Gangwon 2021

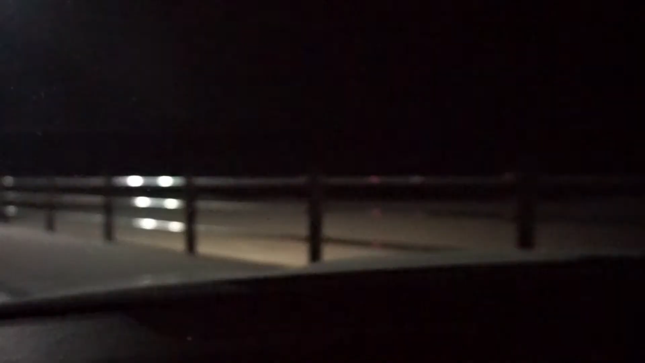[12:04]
We made it safely to the beach to see the sunrise. Still super dark.
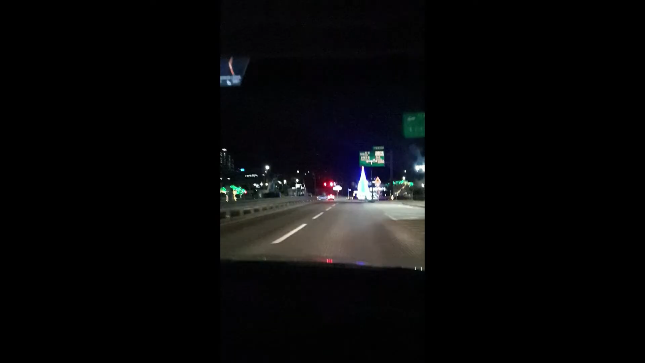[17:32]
Last time passing this Christmas tree at night. Bye bye. In 500 meters, be careful of traffic signals.
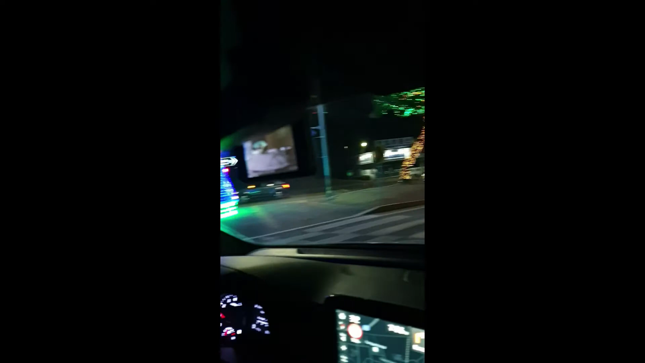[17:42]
Speed limit is 70 kilometers. Last time driving this way. That gas station that you just drive right into. Gas station that looks like a toll gate.